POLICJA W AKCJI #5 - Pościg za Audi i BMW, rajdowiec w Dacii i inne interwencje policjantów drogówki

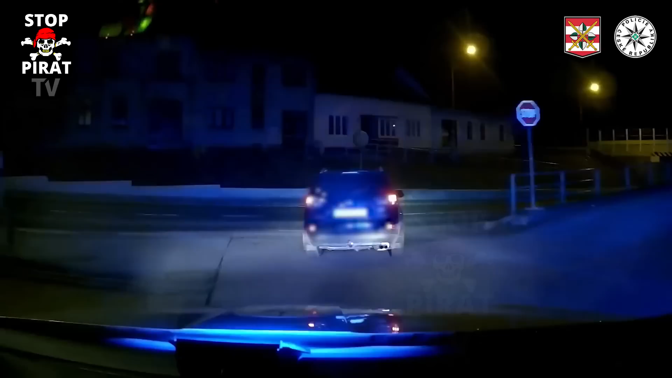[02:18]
Za kółkiem siedzi poszukiwany przez służby 33-latek.
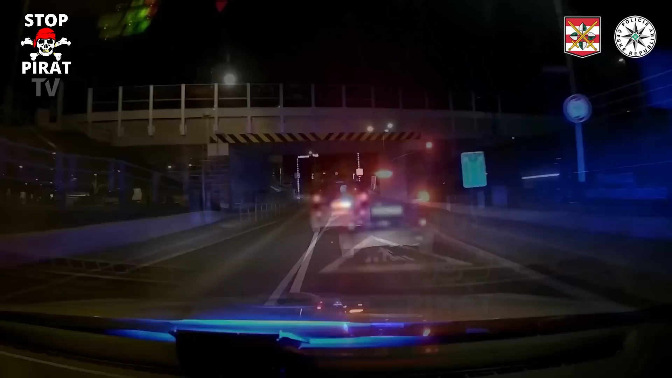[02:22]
Szybko jednak odkrywa, że ciężki sów w starciu z policyjnym radiowozem nie ma najmniejszych szans na drodze, więc zaczyna szukać ratunków w terenie. Uciekinier wjeżdża na pole, sądząc, że zyska przewagę nad depczącymi mu popiętach mundurowymi. Policjanci jednak nie odstępują i mimo niesprzyjającego terenu kontynuują pościg za niebezpiecznym kierowcą. Po kilku minutach zygzaków w grząskim gruncie,